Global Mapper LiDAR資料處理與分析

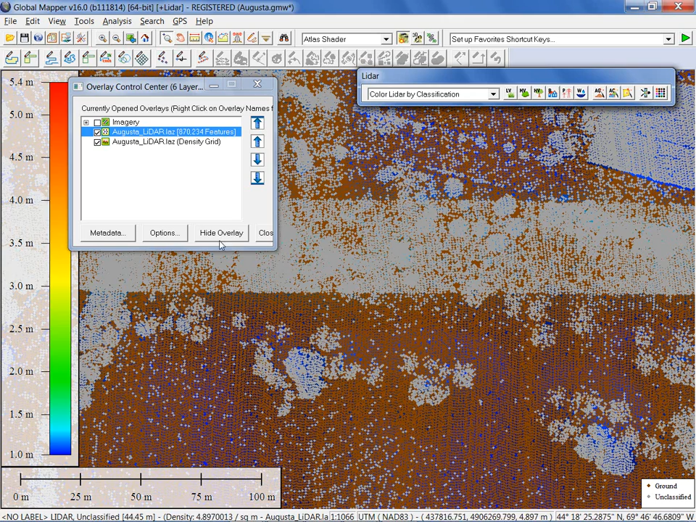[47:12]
This is actually an overlap band between two flight lines. So you'll see there actually is a heavier concentration that corresponds with that overlap. And we can see that very clearly here. Also, kind of a peak here, this actually corresponds with where there's vegetation. Again, we know that there's multiple returns from leaves, etc. So in this case, we have a heavier concentration where there is a combination of the overlap and vegetation. So another way of visualizing your data.
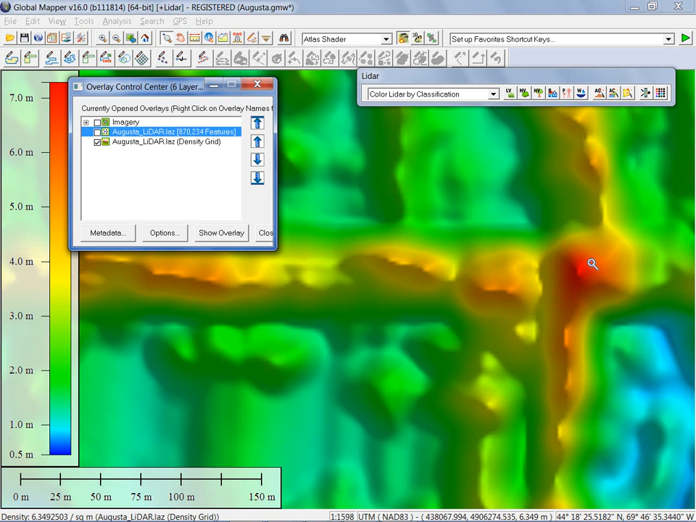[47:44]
Final thing I'm going to do as far as analysis is concerned, I'm just going to unload this data. Control U as our keyboard shortcut. I'm going to bring up another workspace. And this is a very small point cloud.
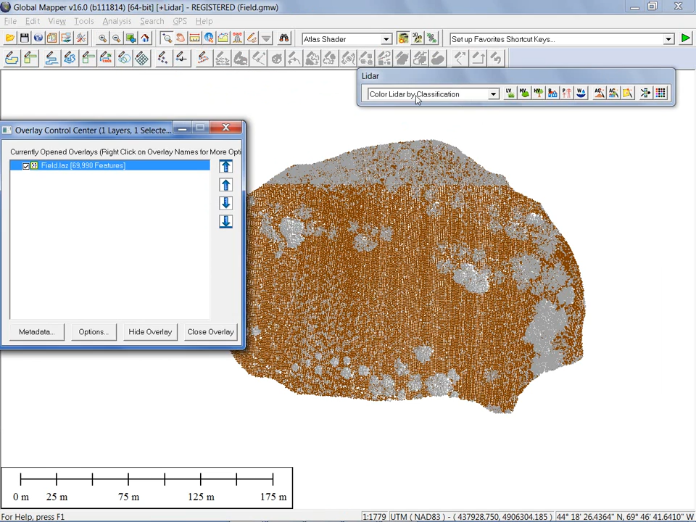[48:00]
This might represent, I don't know, a small area, perhaps a field, you know, a localized area. I'm going to change the classification to RGBs. We've imported a point cloud. The variables that we saw with this point cloud include, as we looked at the metadata, we can see the number of points, the average concentration of the points across the point cloud, the bounding coordinates. What if you wanted to determine the precise area that's covered by our point cloud?
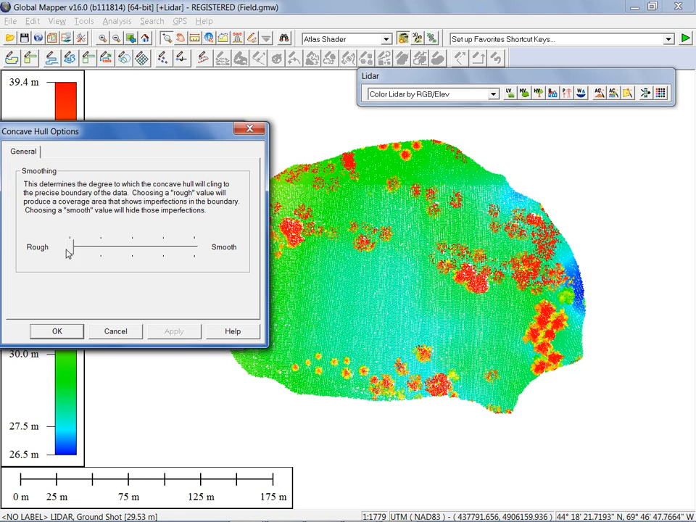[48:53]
I'm going to keep it rough, which will give me a more precise measurement. And we'll click OK. Now it's not initially visible, but if I turn off my point cloud, you'll now notice I have a bounding box that defines the interpolated extent of the point cloud.
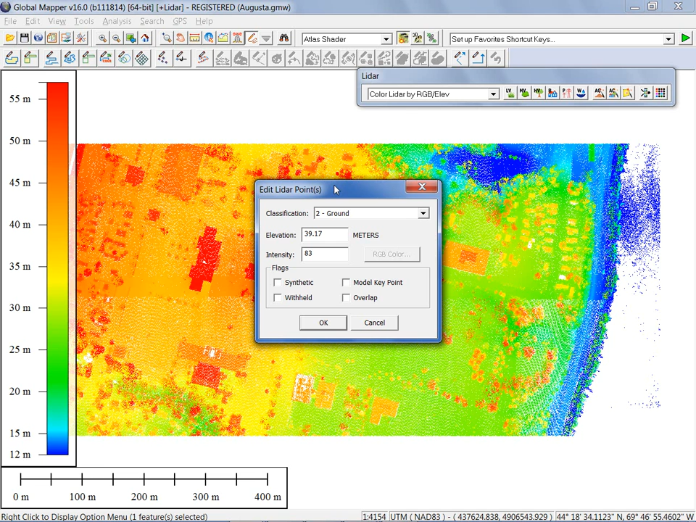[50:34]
Maybe you should get busy doing some editing of your points. That's how many points per second while I'm still here? I don't know. I don't know. That's going to keep you busy. But, yeah, certainly doing at an individual level. Not very practical, but it is certainly doable. More likely you're going to do this based on either a selected group of points or perhaps based on a query that you have run to filter out certain points. Again, bringing up my search dialog box.
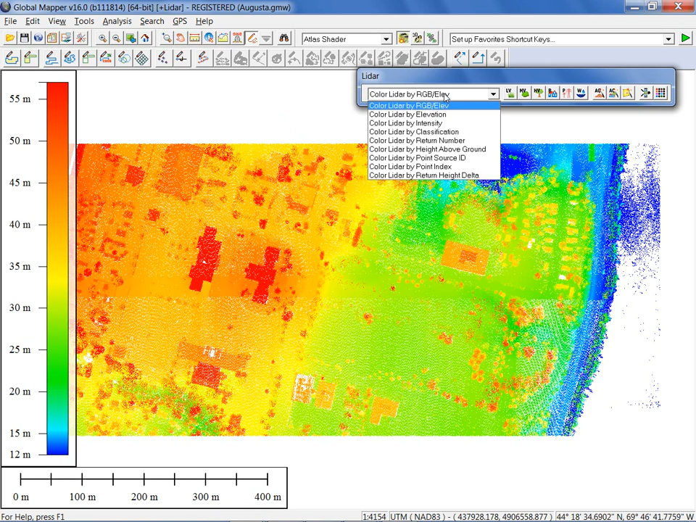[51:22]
And this is where we're really going to bring into place some of these advanced tools that are available in the toolbar. I'm going to visualize my data by classification once again. And once again, we're going to focus in. If we zoom in a little closer, it will become clearer. We're going to look at this overlap band here. Now, in the case of this particular flight, this LIDAR flight, you'll see that these overlap points, a number of them were thrown into the unclassified bin, if you like. In other words, they're not useful at all. We've got a lot of points that obviously represent ground. We've got some that represent vegetation and buildings.
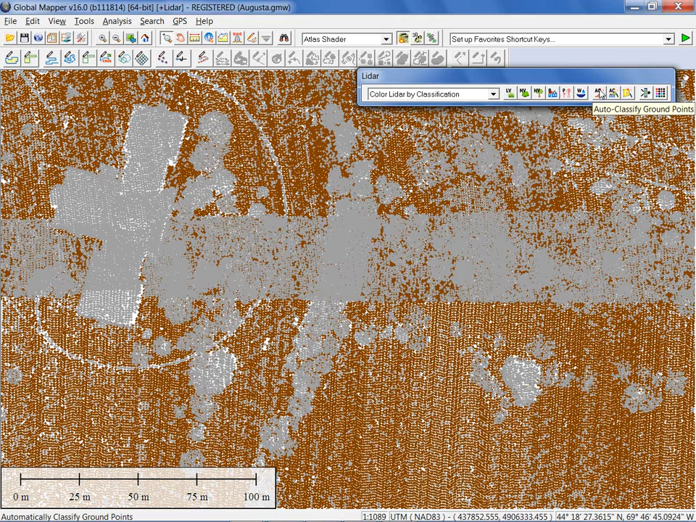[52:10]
Global Mapper can apply a very precise mathematical computation to determine which of these points are likely to be ground points. And I'm going to initiate that process right now simply by clicking the auto classify ground points button in my toolbar. And by the way, my data to begin with could have been entirely unclassified. I could have started with no ground points at all. And Global Mapper would have identified patterns within your point cloud planes. In other words, that represent possible surface that are not elevated. Those would typically be buildings. And based on that algorithm would assume that those are points are ground points. I'm sorry, but we'll go with what we have as far as ground points are concerned. Now, I'll go with the defaults here.
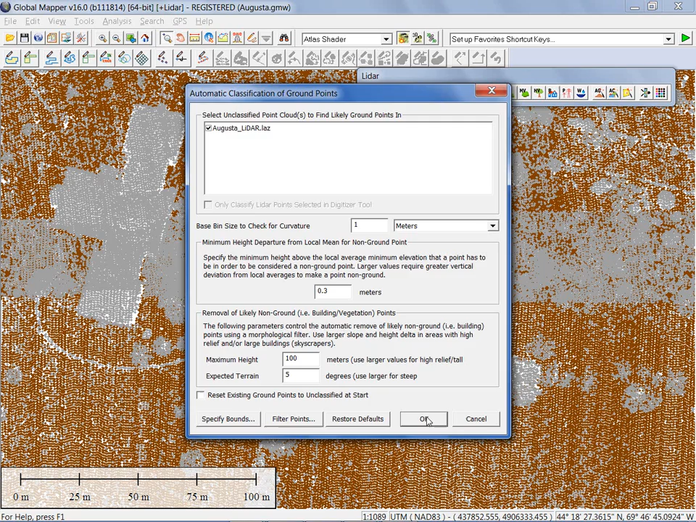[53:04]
You can be more precise by bringing this number down or be a little more general or a little more coarse, I guess, by increasing this value. Simply clicking OK at this stage. Hopefully, we'll show you the results quite clearly on this example that I'm showing you. And again, I should stress that this could have been performed against a point cloud that was completely unclassified to begin with.
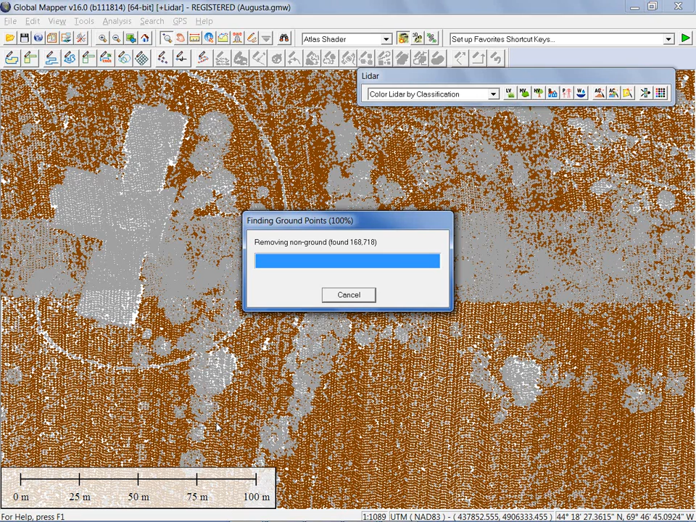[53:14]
So, going through, analyzing all of our points. And because of our visualization, the colors automatically changed. You'll notice it's retained quite a few still unclassified, but the vast majority of the points that were within this area, and indeed many of the points that were unclassified throughout the point cloud, are now identified as ground points. The buildings are still unclassified. We're going to address that in just a second. But we now have a tool that will, again, I use the term apply intelligence,
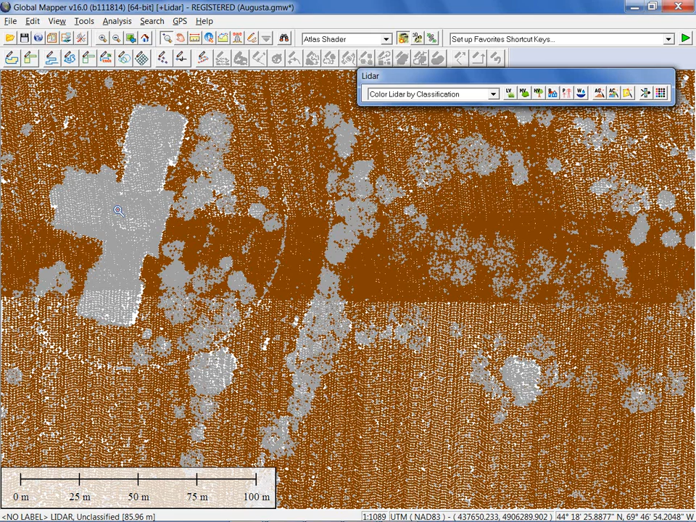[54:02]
And if we were generating a ground model from this, we could filter out the unclassified, leaving the ground points. And because we now have a denser point cloud with ground points, it gives us a much more precise ground model. I'm going to change to another point cloud.